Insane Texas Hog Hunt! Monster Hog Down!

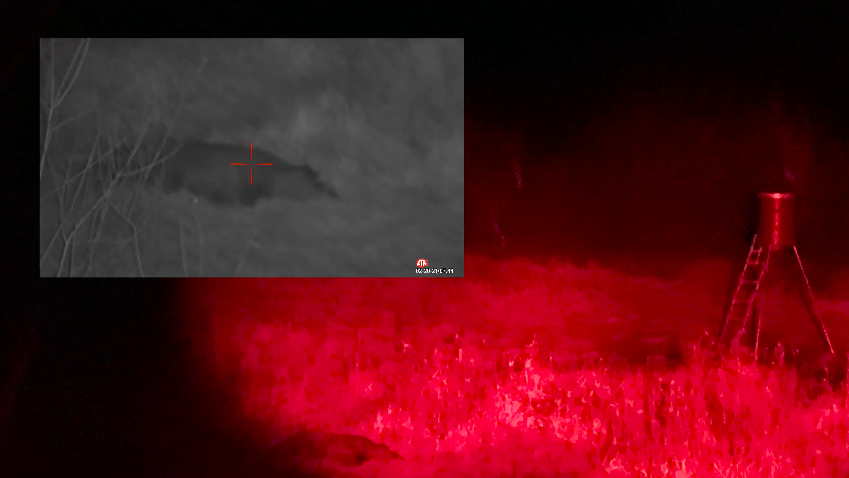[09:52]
First kill. Dropped him right there where we shot him.